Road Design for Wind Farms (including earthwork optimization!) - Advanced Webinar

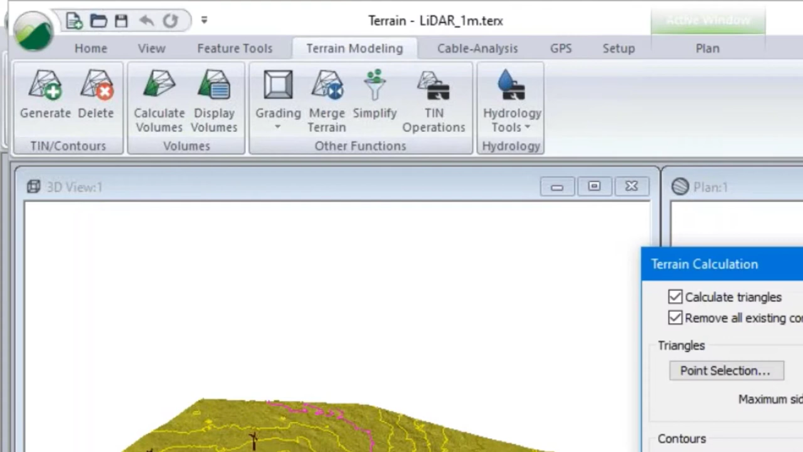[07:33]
i guess before google earth caught up we've generated contours so i i just use this function here to generate my contours and to uh to build my surface so so
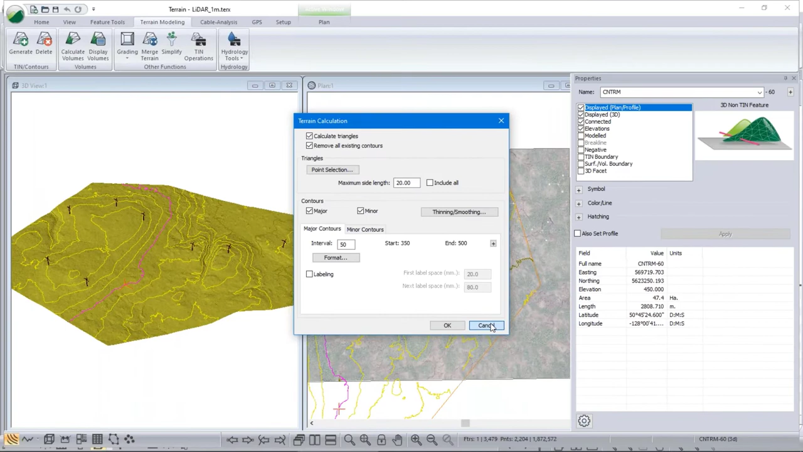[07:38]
now i'm i'm ready i've got the terrain that represents the original ground i've got the turbines and i've actually got some imagery so i can i can see what's going on now let's jump to the location module where we would do road design